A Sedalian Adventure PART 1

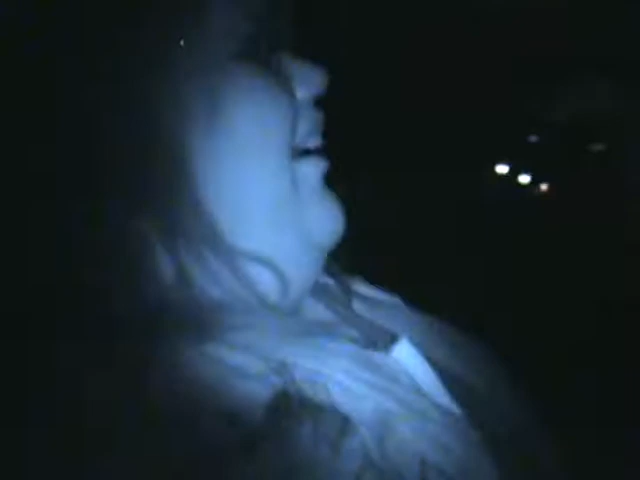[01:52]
Your eyes look really creepy. Because you're on night vision, and your eyes are like, you want to see?
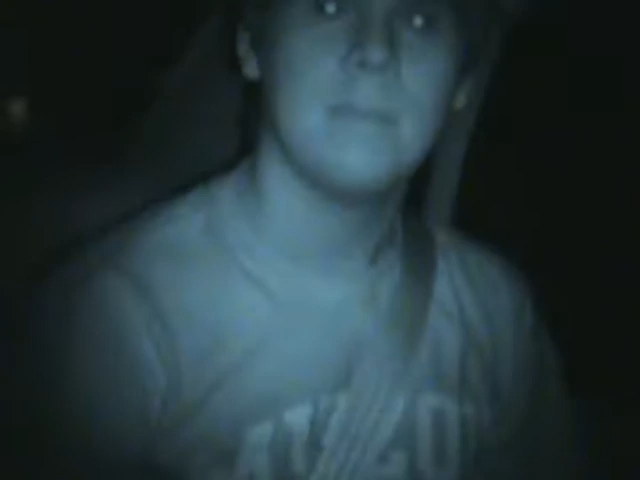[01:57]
Yeah, I want to see. Awesome! Oh my god. Ten!